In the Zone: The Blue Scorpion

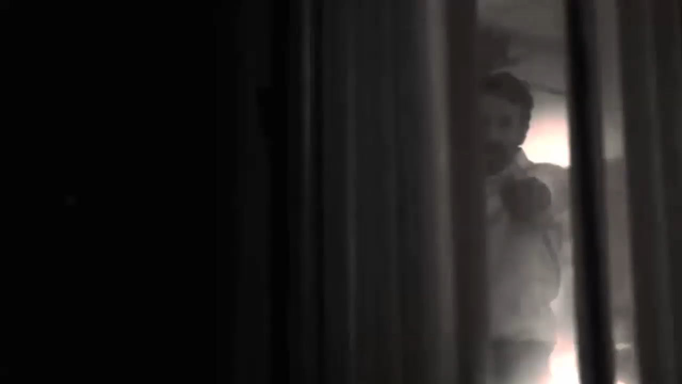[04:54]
He then starts to play around with it, even pointing it at some guy outside his neighbor's place, and then his own reflection,